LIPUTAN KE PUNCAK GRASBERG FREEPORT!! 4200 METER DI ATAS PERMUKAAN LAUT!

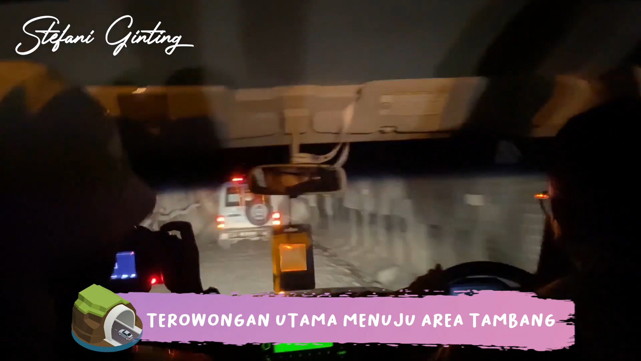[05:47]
ini akses urat nadi PT Freeport, jadi menuju ke area produksi hanya satu jalan, cuma ini doang.